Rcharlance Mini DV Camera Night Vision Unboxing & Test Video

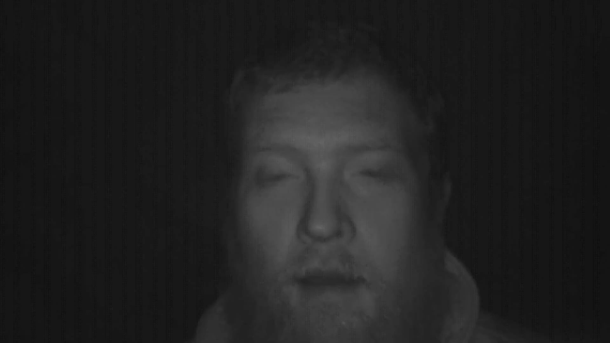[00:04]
Hey folks JD here and today this is a slightly different unboxing video. This is an unboxing video of an infrared camera. So I thought I would do this in the dark. Hopefully this is coming out because for the minute I'm sat in a pitch black bedroom. So just to run over a couple of things first before we go any further. Just to let you know the microphone on this camera doesn't work. It hasn't worked for me at least. This is the sound of this inbuilt microphone from this camera. So the sound you're currently hearing me talking is coming from my audio recorder.
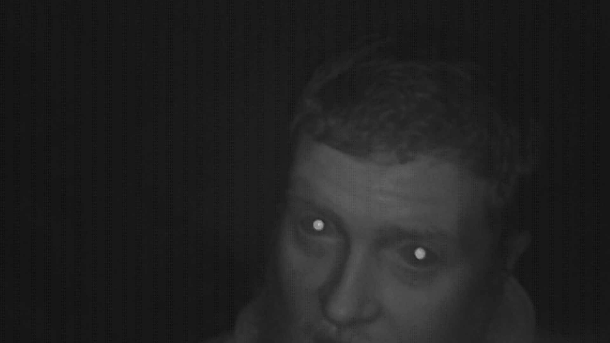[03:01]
Then as soon as it does pick up any motion it is just going to keep it recording and it's going to loop on that SD card. So you essentially are never going to run out of space. But if you want to keep your old videos I would take the SD card out, archive them, clear the SD card, put it back in and start from fresh. So what do I think? Well for the second I've used it outside in a normal light setting.